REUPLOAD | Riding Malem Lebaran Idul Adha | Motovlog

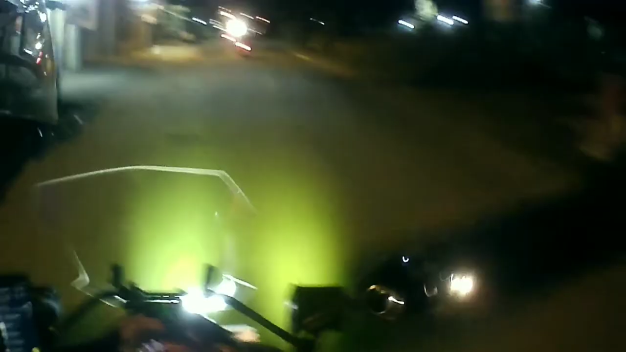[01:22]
Jembatan merah yang terkenal di Tegal Kubu.
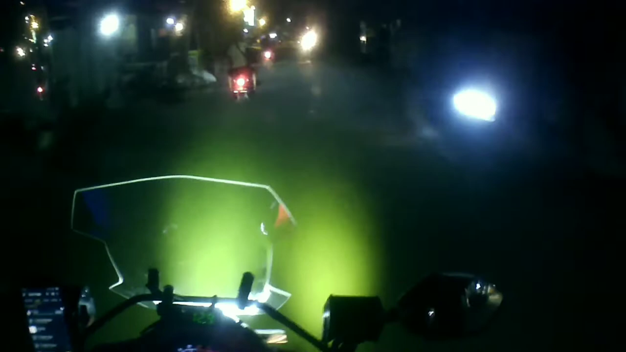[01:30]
Kita ngevlognya ke wilayah Awen aja ya, karena waktu malam lebaran kemarin kan kita sudah ngevlog ke kota, sekarang kita mau ngevlog ke wilayah sekitaran Arjawina.
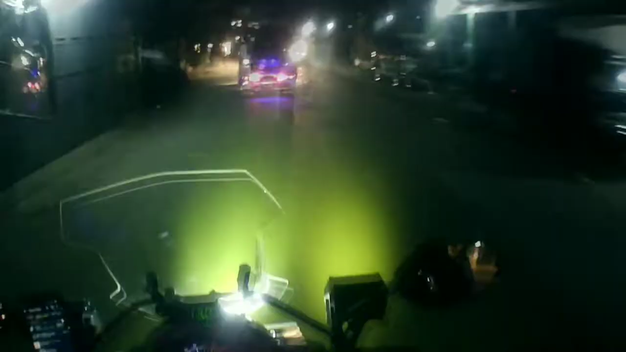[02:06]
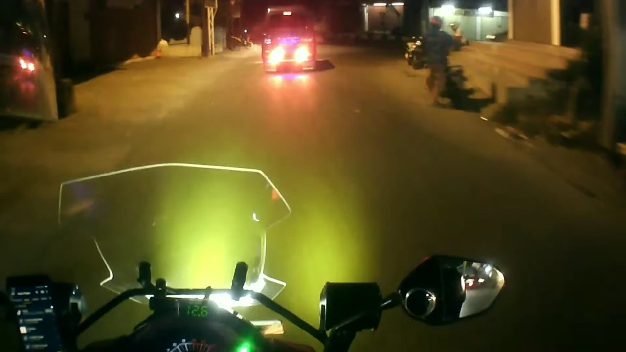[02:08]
Kita putar arah dulu kalau mau ke Susukan, tapi awas ya, hati-hati dari arah kanan.
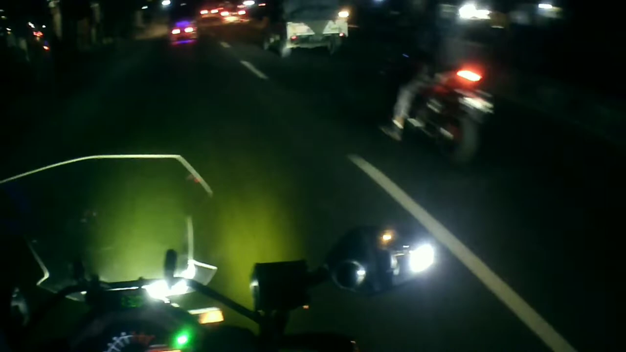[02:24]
Banyaknya mudikan juga sih. Jika Yodronnya. Nah ini kita di sini putar arahnya. Kurang sekali bro. Soalnya waktu lebaran kemarin ini jarang yang mudik. Pokok baru sekarang aja di New Normal, makanya wah kemana-mana.
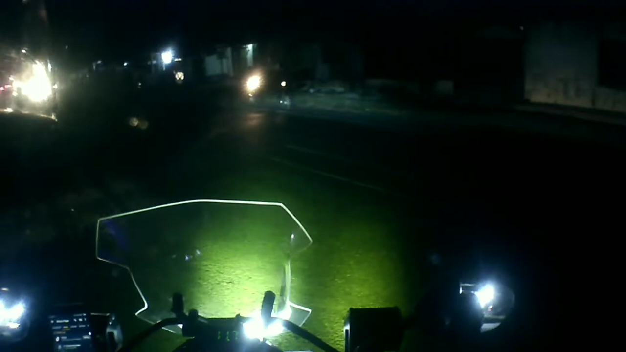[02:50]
Oke, yuk mumpung lagi kosong. Oh, makanya banyaknya mudik. Itu Bang Cepot bukan? Bang Cepot teman, kawan.
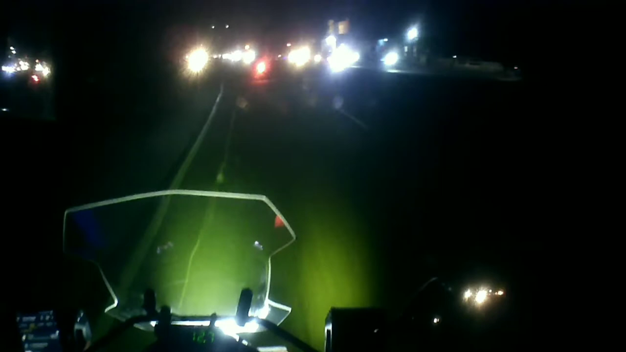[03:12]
Ya, dia angkat kelas, kakak kelas maksudnya. Nah ini adalah jalan panturanya Cirebon, Jakarta. Dan ini masih Tegal Gubuk. Kalau pasar Tegal Gubuknya tadi lurus ke sana. Ini kita lewat desa Susukan.
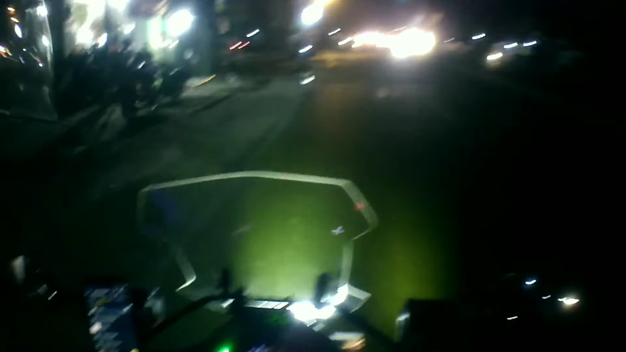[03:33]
Soalnya harus putar balik dulu kalau mau ke sini. Rame banget. Cap safety aja ya. Kita ridingnya ke perkampungan. Kalau waktu lebaran kemarin kita sudah riding
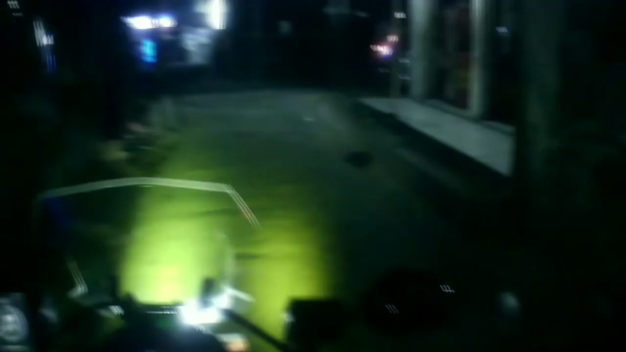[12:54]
Beli dagang sekejam rangi. Gak jualan bro nasi jamblangnya. Dulu pernah kan saya nge-vlog nasi jamblang di situ malam-malam yang hujan itu.
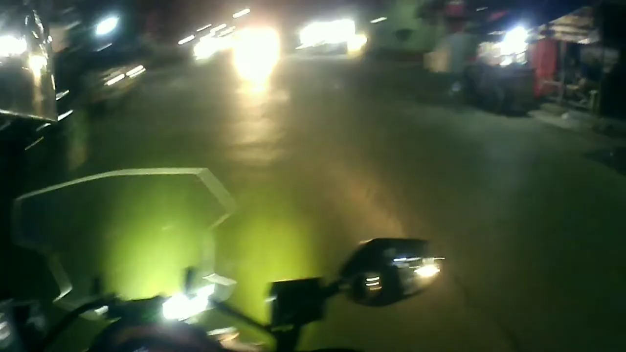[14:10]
Oke, lagu Selamat Jalan. Asik. Sudah pada tutup ya sebagian. Karena sudah malam sih. Bang Apri buka fitnessnya.
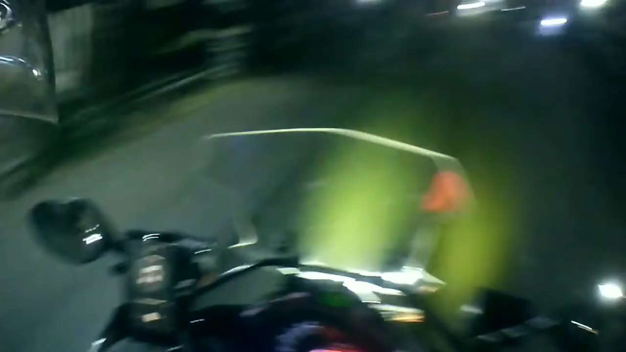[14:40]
Gymnya buka. Kita belok kanan saja. Lewat pasar Dewi Nanggung. Nanti kita juga lewat sana lalu tangki aja. Pak polisi, jangan lupa subscribe juga ya. Like, comment, dan subscribe biar lebih oke channel aku.
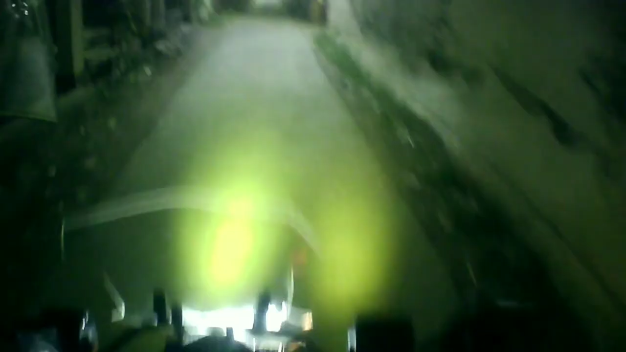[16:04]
Tapi sudah tutup ya, padahal ini malam lebaran.
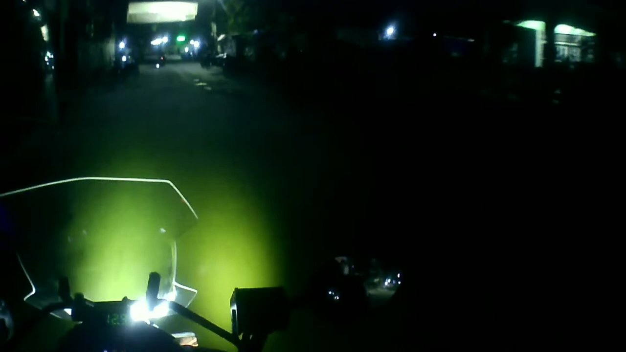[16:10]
Harusnya ini sih diberesin sampai masuk ke sana. Ya lebih rapi. Ayo kita ke kanan. Tuh, gerak floor. Apa sih yang nggak ada di RJ Winangan ini, semuanya ada. Sampai kerak telur, apapun ada semua di sini. Terus sampai ketoprak, seblak, martabak, semuanya ada di sini.